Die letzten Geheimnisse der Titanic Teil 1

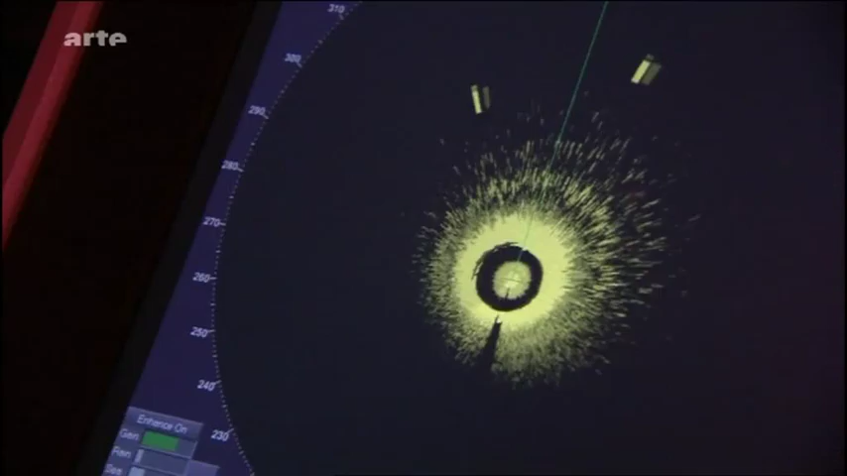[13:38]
Der entscheidet, das Hindernis Backbord, also linker Hand, zu umfahren.